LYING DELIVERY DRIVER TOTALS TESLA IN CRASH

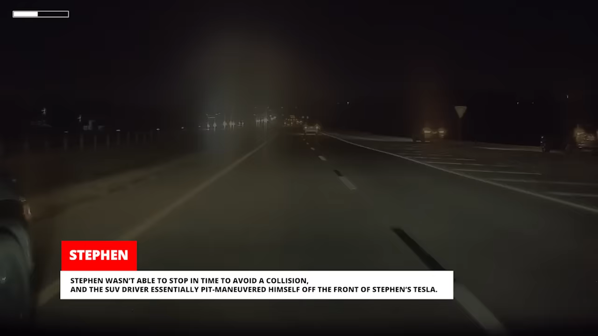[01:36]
the SUV driver essentially pit-maneuvered himself off the front of Steven's Tesla.
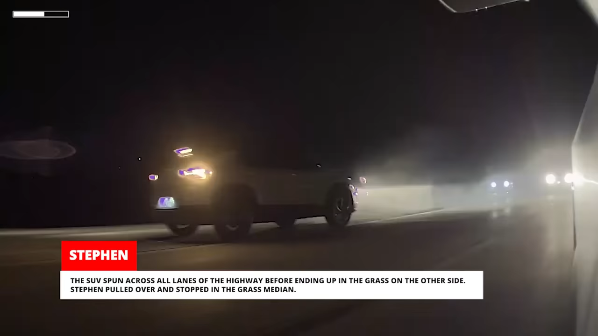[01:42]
The SUV spun across all lanes of the highway before ending up in the grass on the other side. Steven pulled over and stopped in the grass median.
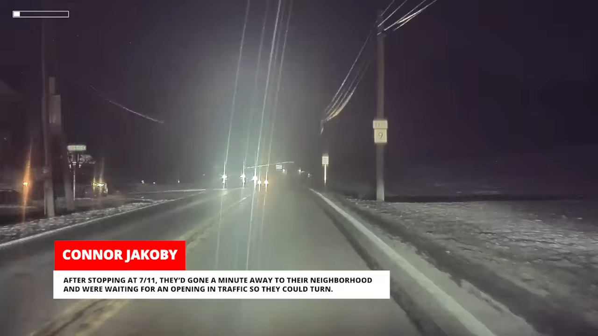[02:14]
After stopping at 7-Eleven, they'd gone a minute away to their neighborhood and were waiting for an opening in traffic so they could turn.